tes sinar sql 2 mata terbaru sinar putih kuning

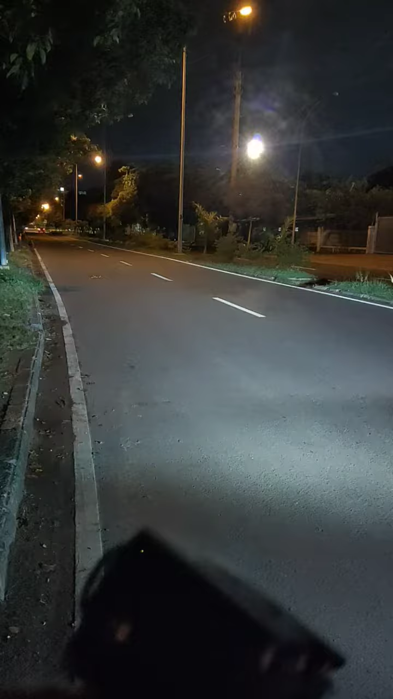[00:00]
Oke bos, itu lampu mobil, mobil masih baru itu saya lihat ya, itu lampunya seperti itu, ini saya ada bawa lampu seperti ini ya sekalian saya bikin video lah sekalian ya harganya cuma 90 lebih,
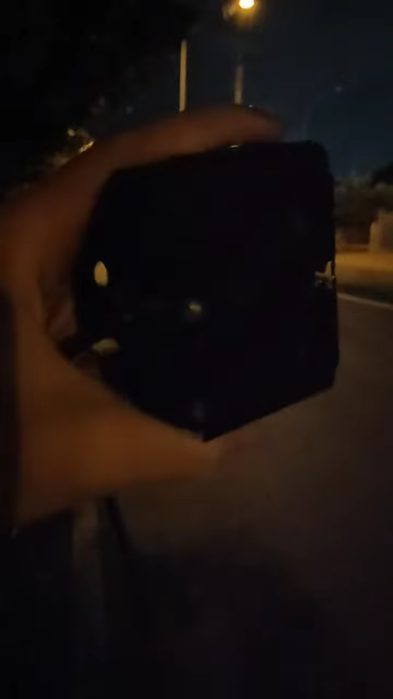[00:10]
rencana sih mau saya naik ya bos, karena barangnya sangat mantap, kualitas bagus, saya menggunakan aki motor, itu lampu mobil seperti itu, kita lihat lampu saya seperti apa,
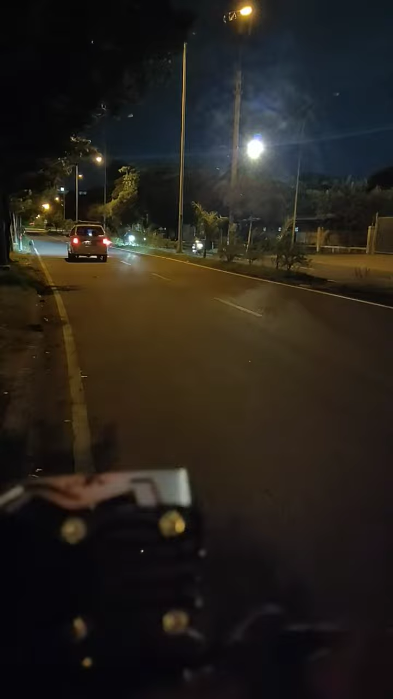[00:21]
ini lampu saya bos, lampu mobil pada hilang semua, ini di asfal hitam bos, itu motor pada gelap semua, cuma vario, air mag apa, pada gelap semua itu bukannya karena nggak larang, cuma karena di asfal hitam ini, di asfal hitam itu motor itu fit loh,
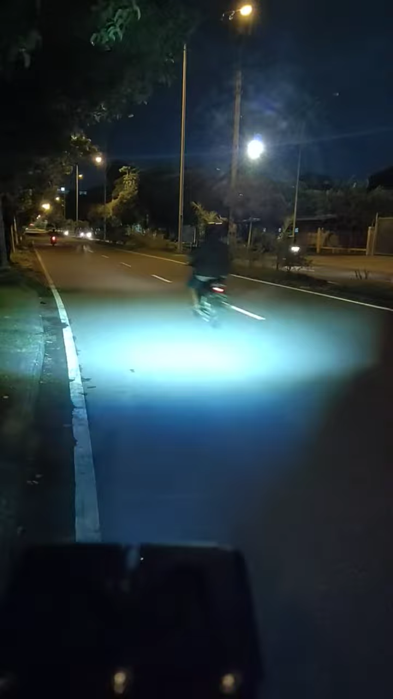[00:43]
itu pada nggak kelihatan itu apa, karena asfal hitam bos, makanya nggak kelihatan itu mobil, nah bandingin mobil nggak ada ya bos, ini lampu tembaknya, ini kegunaan di asfal hitam dia seperti ini, karena jalan kita yang banyak asfal hitam, ini bisa buat terk, bisa buat mobil, kalau kalian pasang dua di terk sih gila, untuk aki di terk bos, jauh beda ya bos, ini aki 12V saja saya pakai, 12V saja saya pakai, kalau di terk apa beda ini hasil,